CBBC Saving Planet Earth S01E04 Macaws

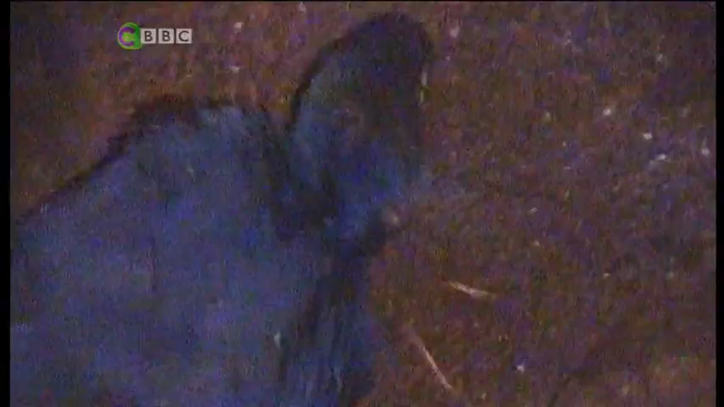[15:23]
I never expected it to be that big. It's massive. Look at you. He's a pretty boy then.